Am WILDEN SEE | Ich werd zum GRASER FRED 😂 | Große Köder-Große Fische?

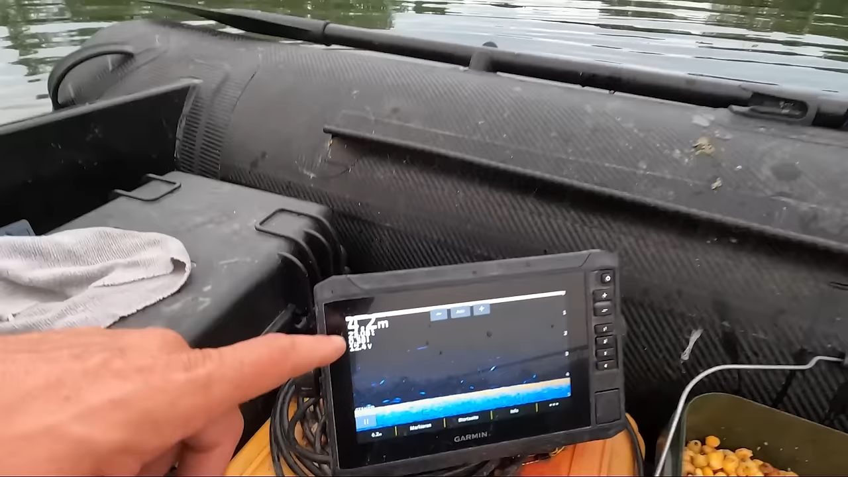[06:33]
Nach hinten hin fällt jetzt die Kante noch ab auf 5 Meter.